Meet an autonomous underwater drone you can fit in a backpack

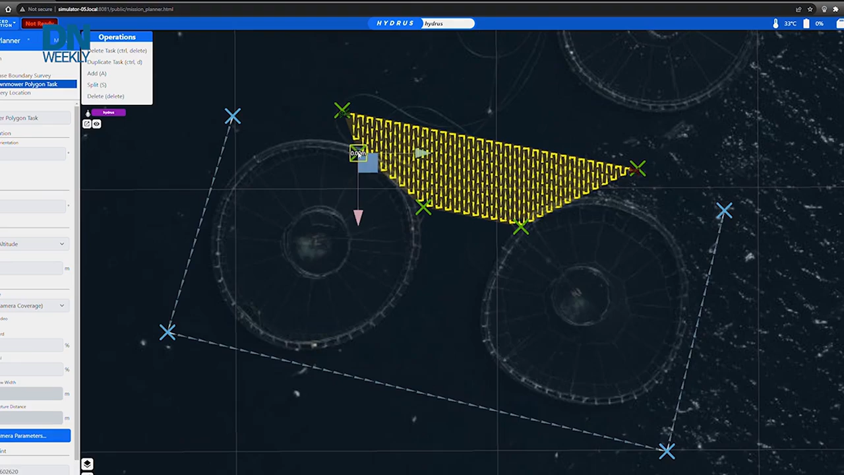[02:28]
You go into our really simple mission planner and you'll map that out whether you want to just let's just call it a mow the grass scenario of back and forth run rate.